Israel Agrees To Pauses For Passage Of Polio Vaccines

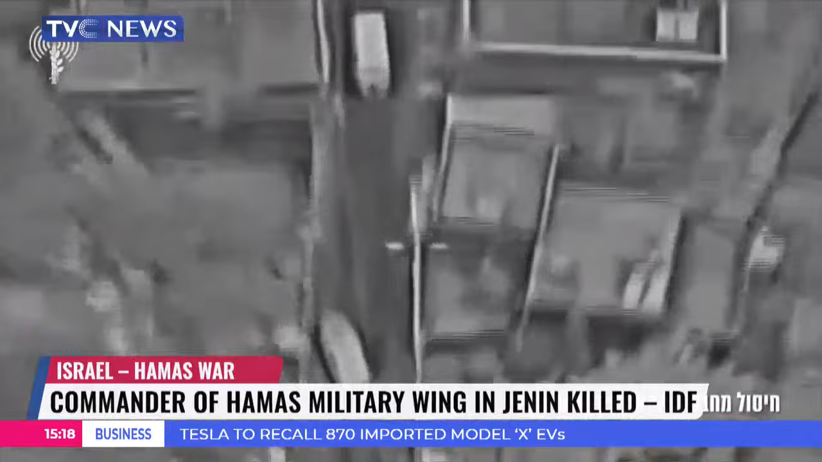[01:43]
Inside the car was Wissam Hazam, the head of Hamas' terror network in Jenin. Undercover by the police officers opened fire at the car, killing Wissam Hazam.
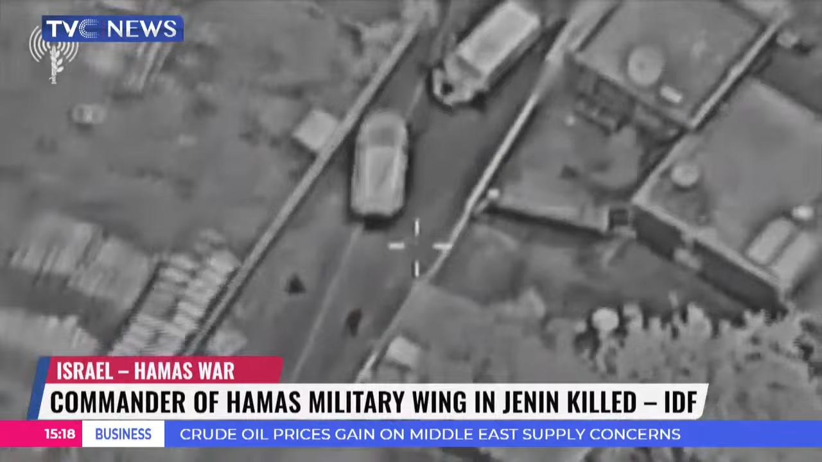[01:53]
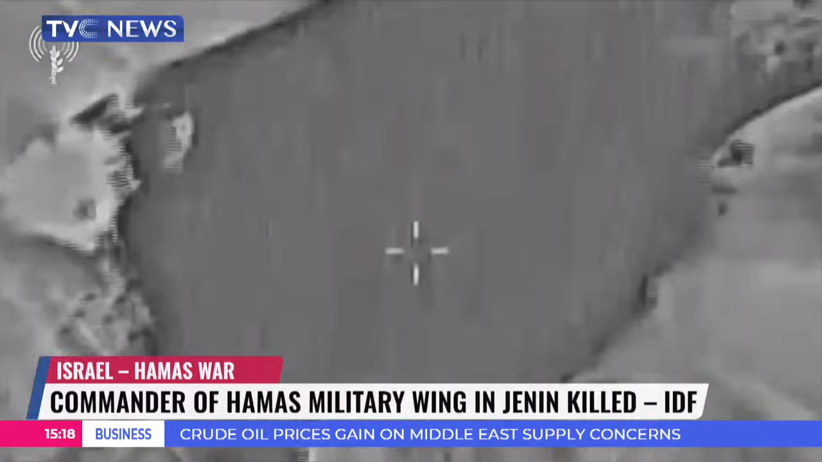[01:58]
The other gunmen fled but were struck and killed by a drone a short while later.
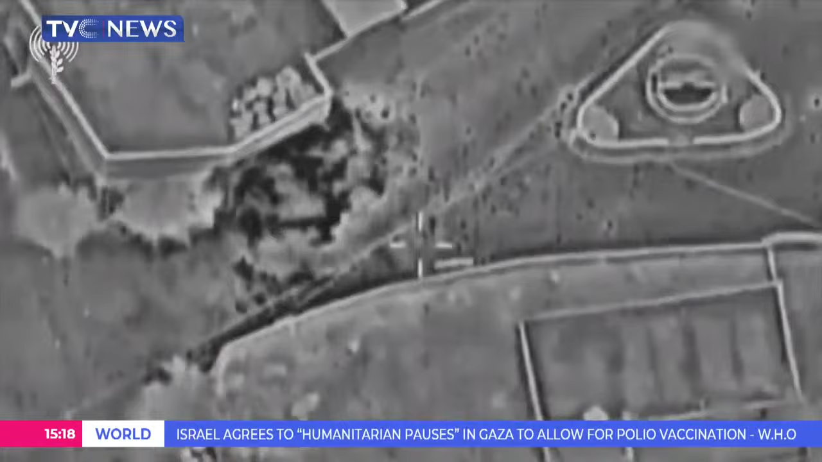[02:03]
According to Israel, Wissam Hazam was involved in numerous shooting and bombing attacks and was advancing towards carrying out additional attacks.